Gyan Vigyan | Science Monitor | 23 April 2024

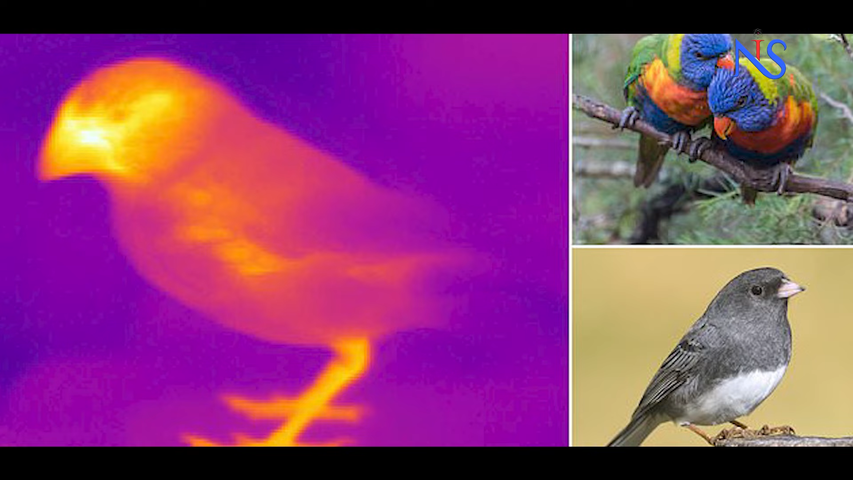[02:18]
बढ़ जाती है तो पक्षी अपनी उश्मा को चोंच के जरिये बाहर
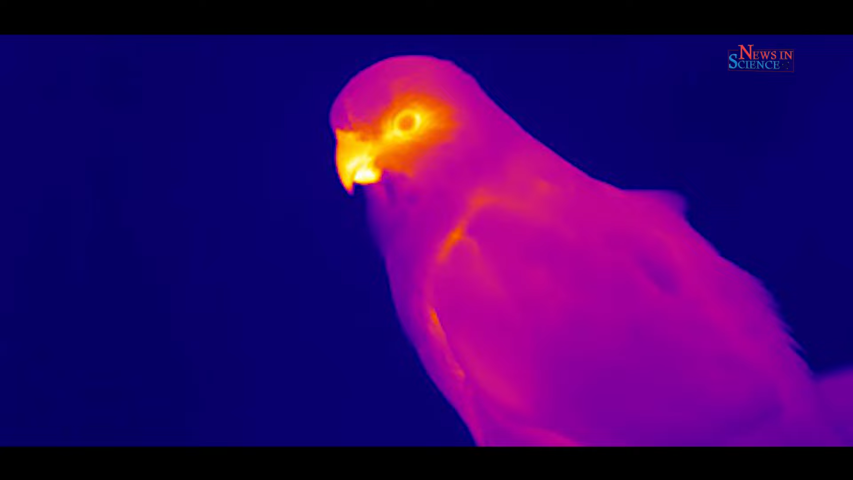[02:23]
कर देते हैं और जब ज्यादा ठंडक की जरूरत पड़ती है तो इस काम में
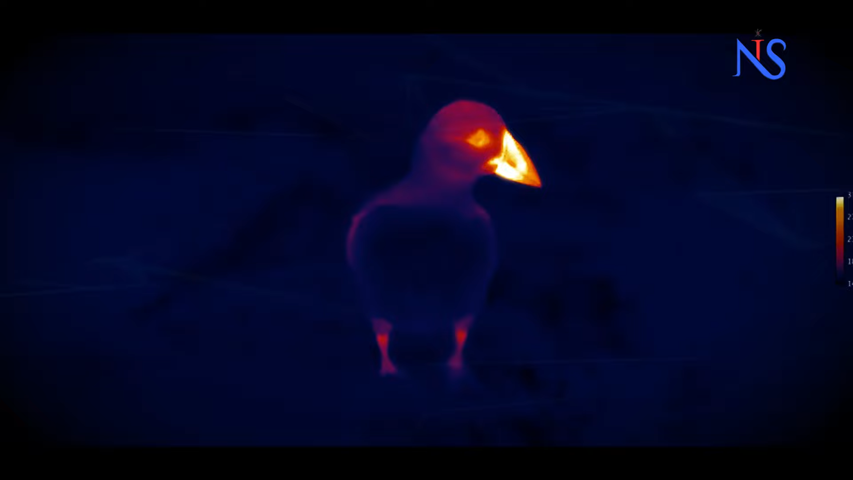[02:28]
उनकी मदद उनके पैर करते हैं और ये होता है उनकी चोंच और पैरों में मौजूद असंख रक्त वाहिकाओं से इन में रक्त का प्रवाह
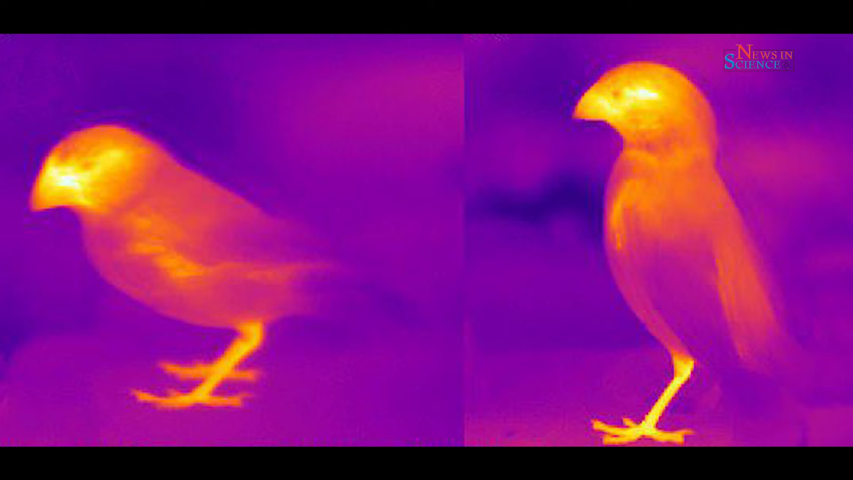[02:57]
प्राकर्तिक आवासों में पक्षियों की धर्मल कैमरे से तस्वीरे ली इन पक्षियों में आस्ट्रेलियाई वुड़क,